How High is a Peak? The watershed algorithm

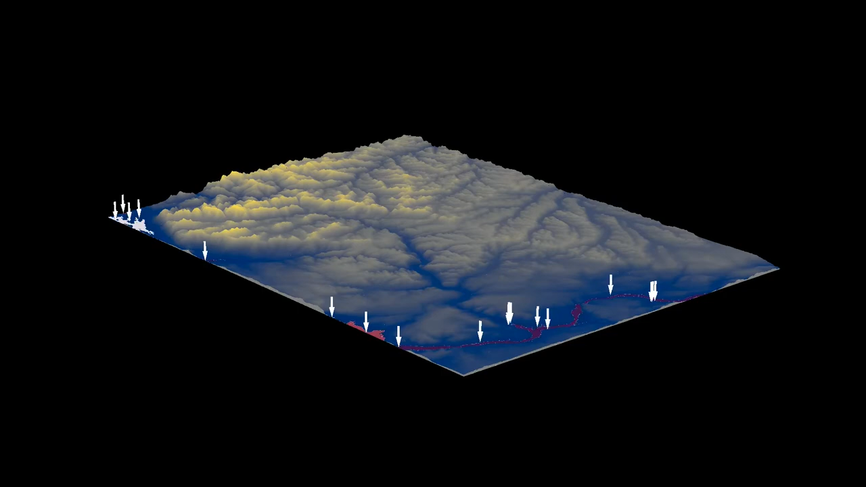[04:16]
The different colors of water fill the different river basins. When two basins meet, we have to decide what to do.
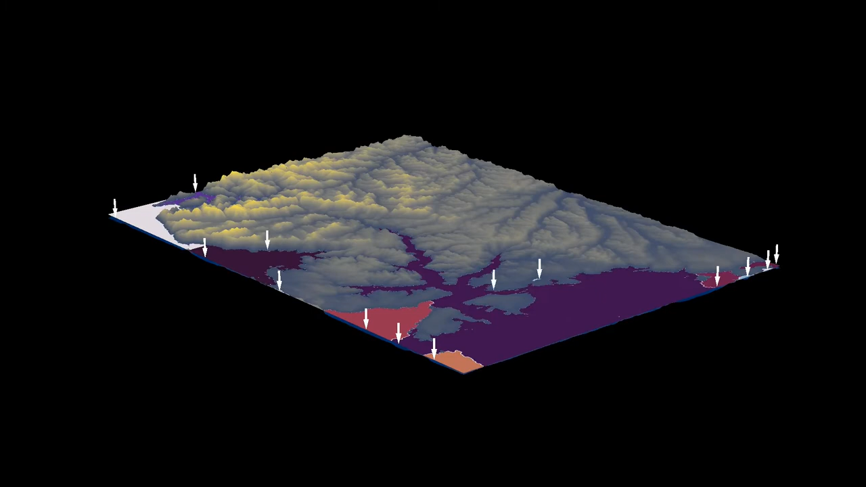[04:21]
If the ridge separating them isn't high enough, we mix the water and treat the two basins as one.
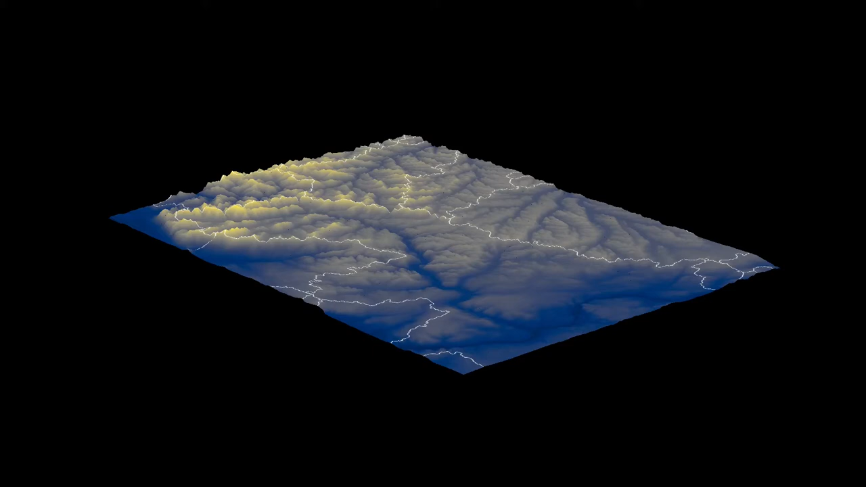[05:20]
But the two are really the same problem if we turn it on its head. I'll fly in toward the mountains so that we can see more detail.
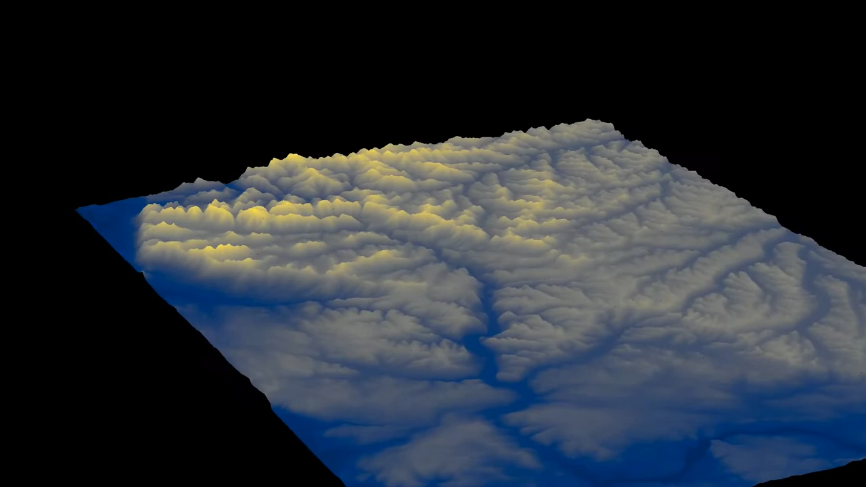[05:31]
We'll start with the world completely flooded.